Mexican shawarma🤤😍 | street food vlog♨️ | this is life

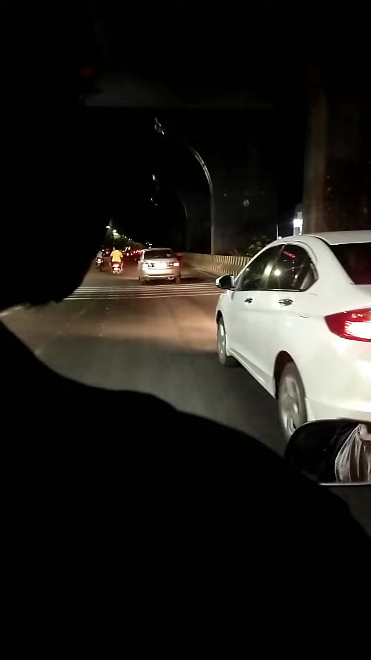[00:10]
ரிட்டன் வீட்டுக்கு போகிற வழியில் வானம்பேட்டை ரோட்டில் சைடில் ஏதோ கூட்டமாக இருக்கேன் நம்ம பார்க்கும்போது நம்ம கண்ணில் வாட்டினது தாங்க இந்த INR ஃபுட் ட்ரக்.